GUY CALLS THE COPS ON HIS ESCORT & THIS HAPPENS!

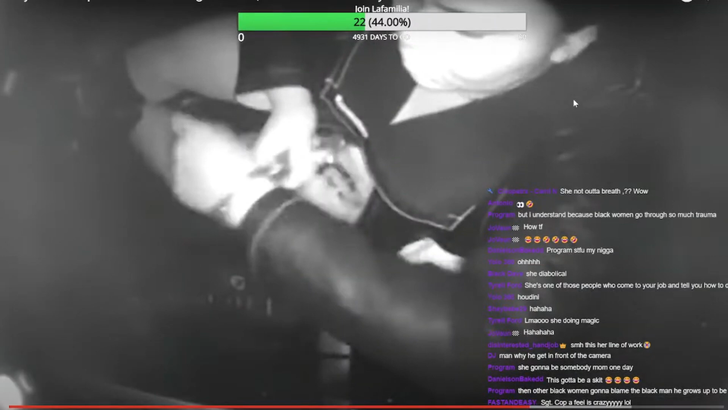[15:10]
yo she broke yo she broke out the yo she broke out the handcuffs again for a second time see this right here this right here people is what you call a strong black woman